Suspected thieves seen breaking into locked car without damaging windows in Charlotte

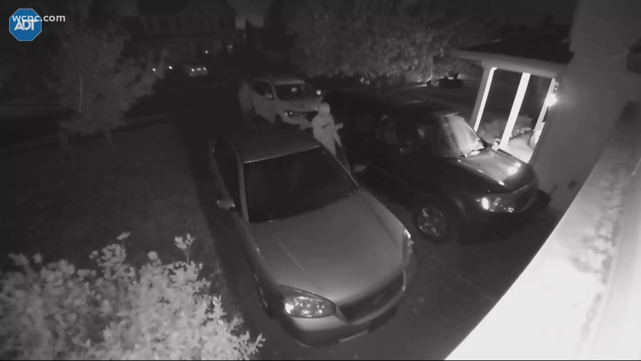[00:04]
All new tonight, caught on camera, suspected thieves seen in the act of stealing a car right out of someone's driveway and police believe they use quick technology to do it. In just a few quick minutes, they're able to copy the key signal, unlock the car and get away.
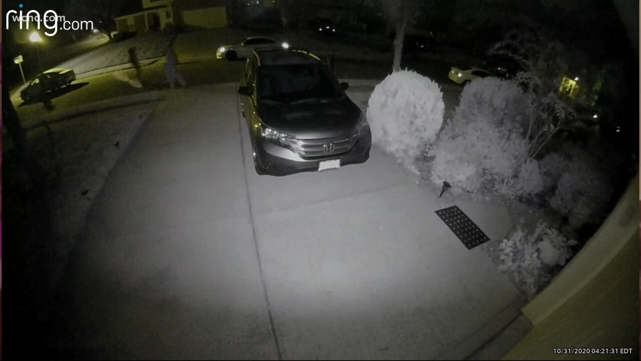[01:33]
You can just see I could count like four or five of them just walking, canvassing the neighborhood street after street after street.